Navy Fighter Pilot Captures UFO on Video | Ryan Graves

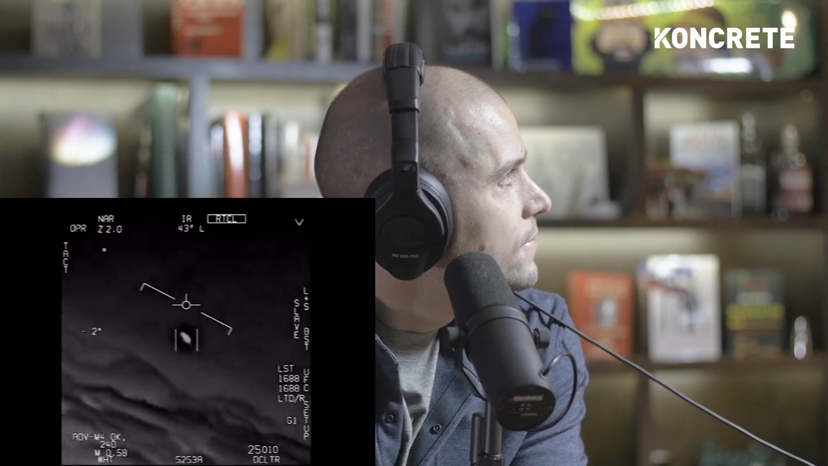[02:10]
My gosh. They're all going against the wind. The wind's 120 knots to the west. Look at that thing, dude. So these are friends of yours.